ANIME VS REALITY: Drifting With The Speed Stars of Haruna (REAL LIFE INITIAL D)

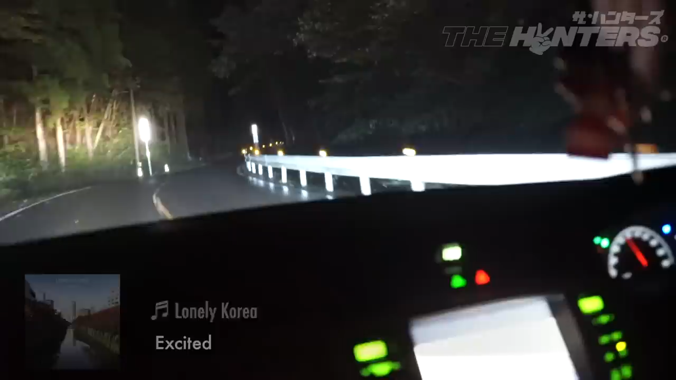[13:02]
This is basically drifting in a Camry. So shout out to Ian Flynn on Initial D Hell. I guess you should be doing this. There we